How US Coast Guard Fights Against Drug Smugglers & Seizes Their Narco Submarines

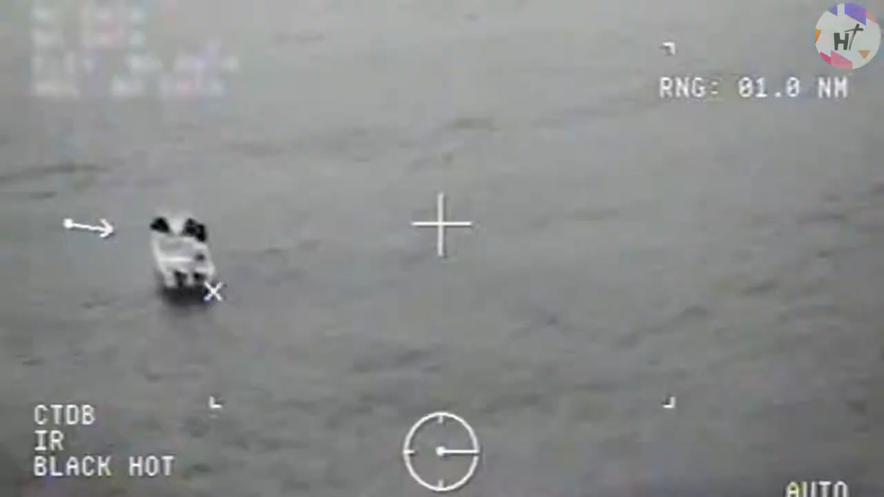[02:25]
They are still present these days.
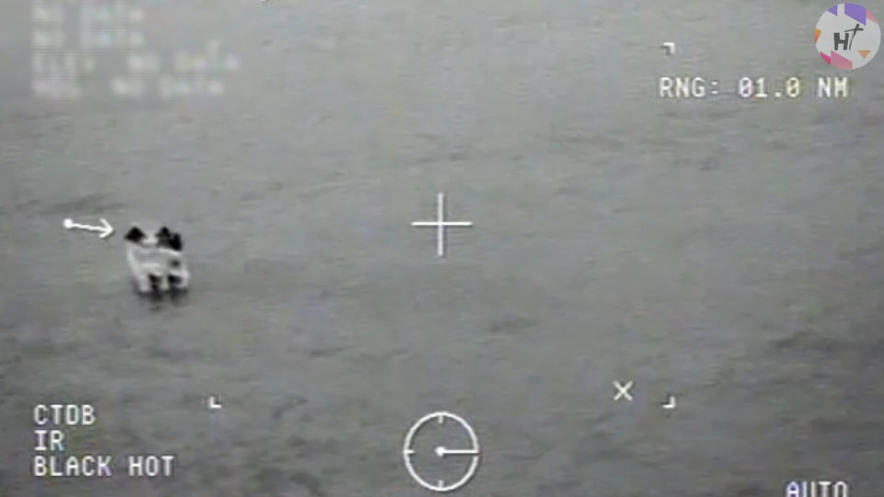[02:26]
In law enforcement, they are also referred to as SPSS or Self-Propelled Semi-Submersibles.
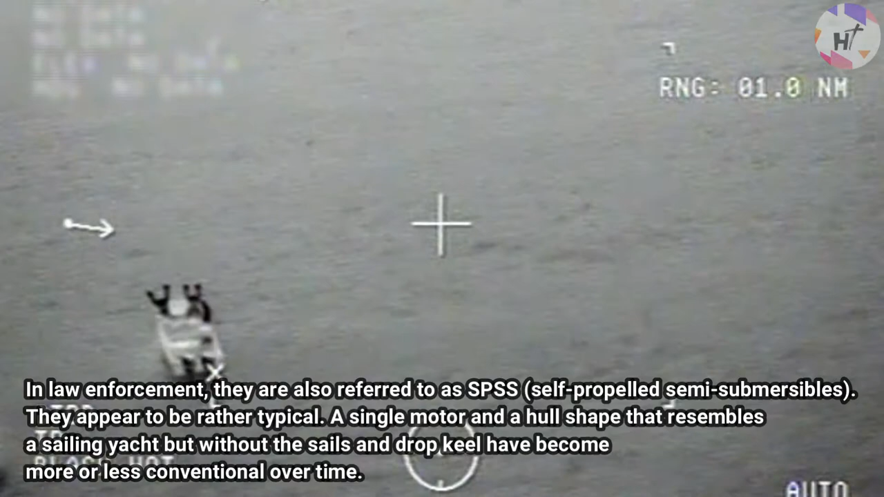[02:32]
They appear to be rather typical. A single motor and a hull shape that resembles a sailing yacht but without the sails and drop keel have become more or less conventional over time.
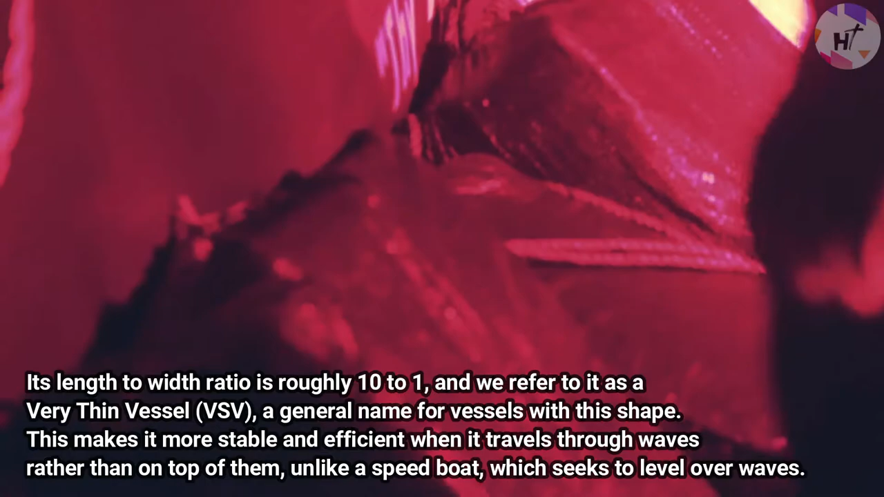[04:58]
and we refer to it as a very thin vessel or VSV, a general name for vessels with this shape.
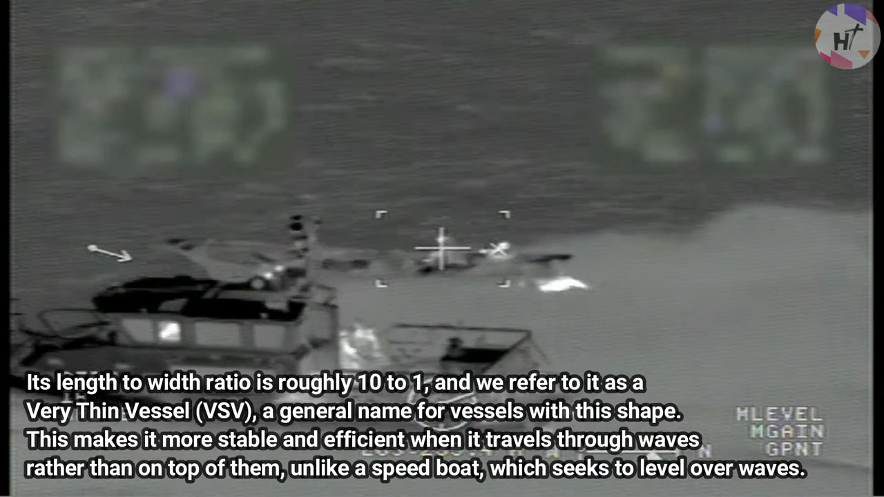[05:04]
This makes it more stable and efficient when it travels through waves rather than on top of them.
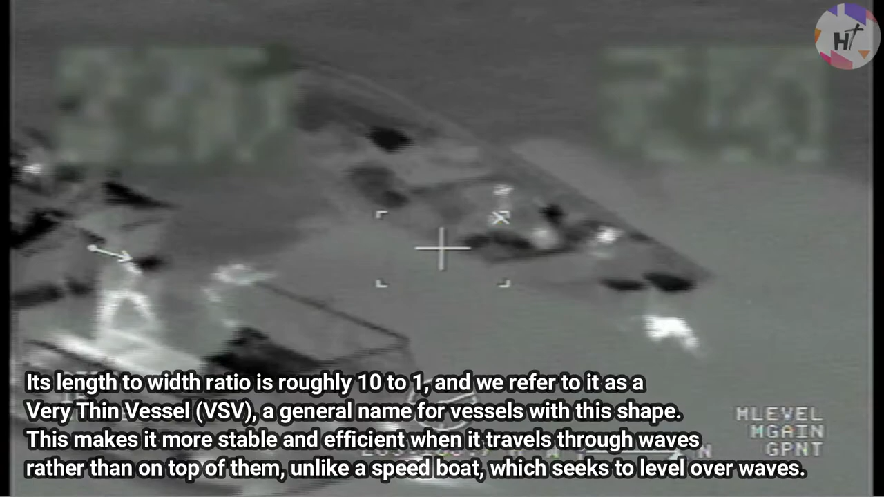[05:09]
Unlike a speedboat which seeks to level over waves, on the interior, they resemble non-VSV products quite a bit.
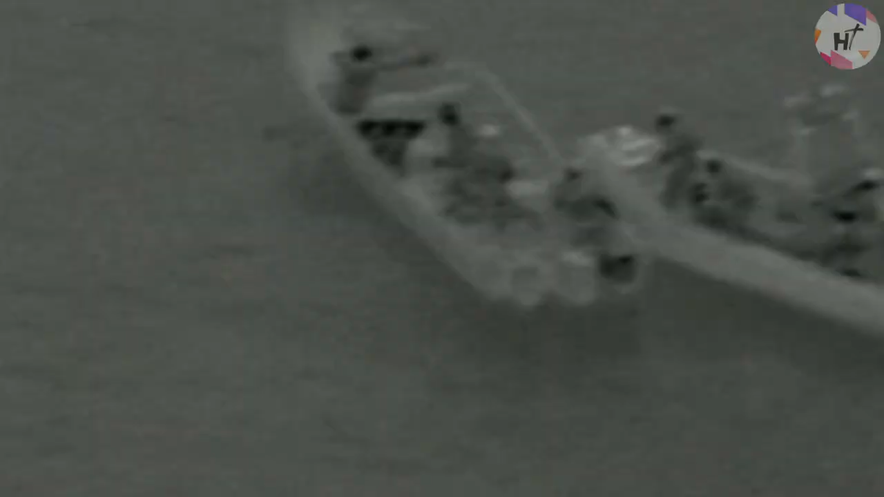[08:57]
On Spain's Galician coast, it was discovered by a night-vision-equipped aircraft.
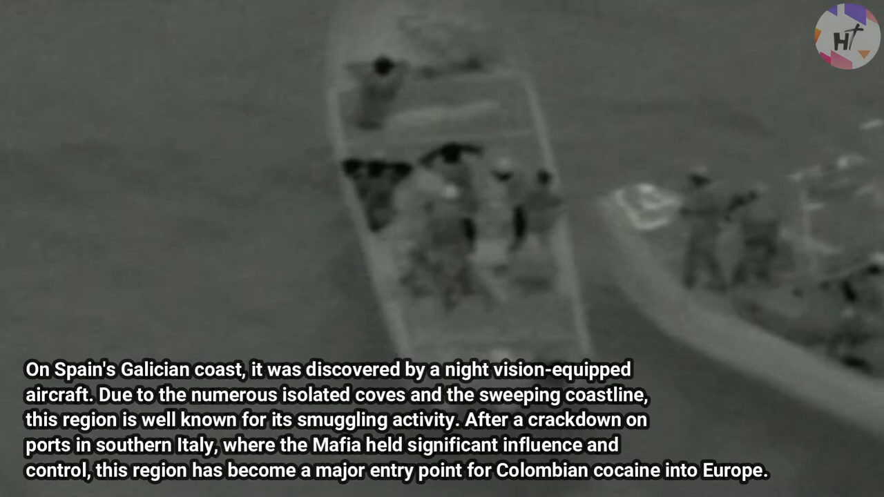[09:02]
Due to the numerous isolated coves in the sweeping coastline, this region is well-known for its smuggling activity. After a crackdown on ports in southern Italy where the mafia held significant influence and control, this region has become a major entry point for Colombian cocaine into Europe.